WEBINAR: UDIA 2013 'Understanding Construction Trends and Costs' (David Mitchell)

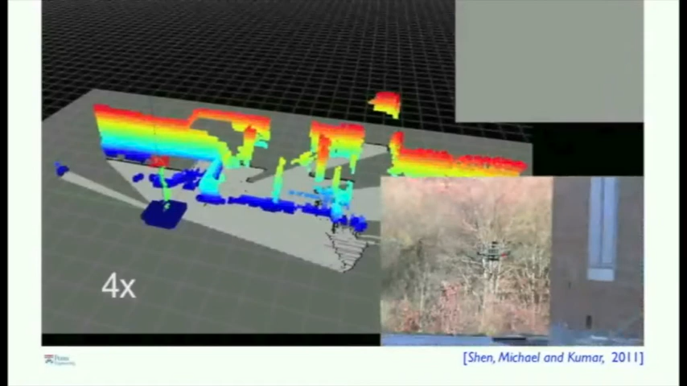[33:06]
So I want to show you a clip of algorithms developed by Frank Shen and Professor Nathan Michael that shows this robot entering a building for the very first time and creating this map on the fly.
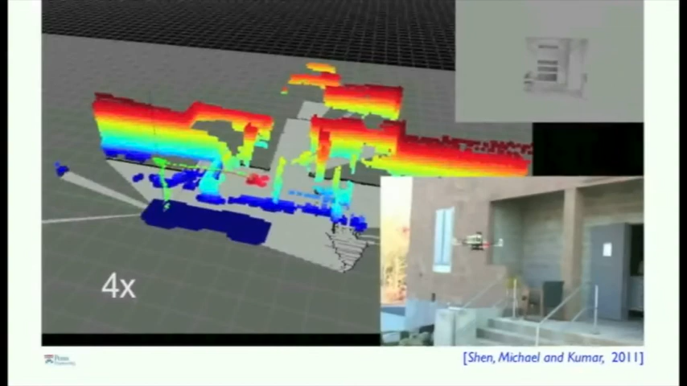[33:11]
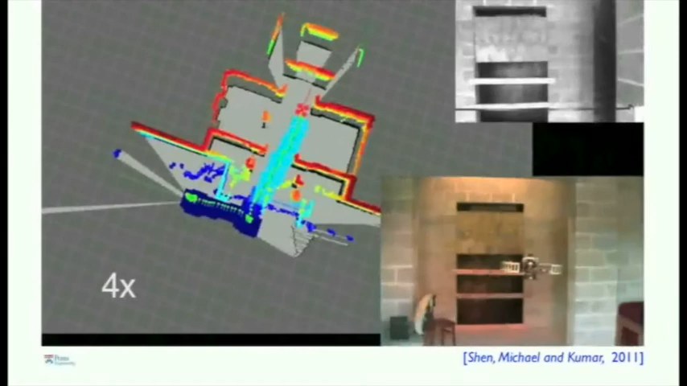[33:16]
So the robot then figures out what the features are, it builds the map, it figures out where it is with respect to the features,
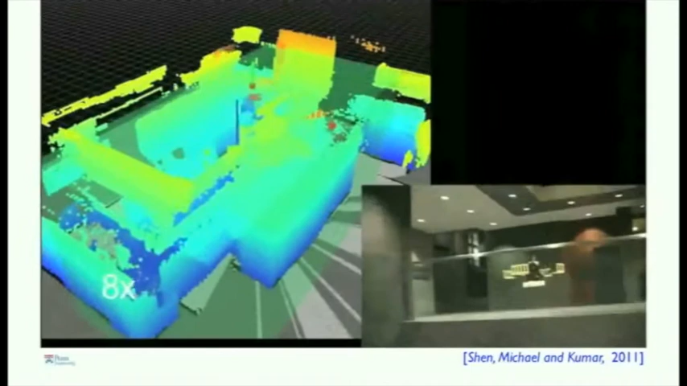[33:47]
So essentially, it knows where to go to look for places that have the least information, and that's how it populates this map.